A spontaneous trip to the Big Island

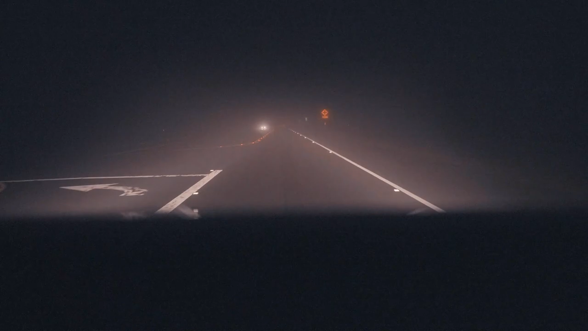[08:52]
Okay. We're gonna have to reassess. Yes. So okay, slow down. This is the turn. So, okay, so I'm gonna turn this. Yeah. So stop. Okay. Yeah. Just let's pull over right here. Yeah. Okay. There's also no reception here. Okay.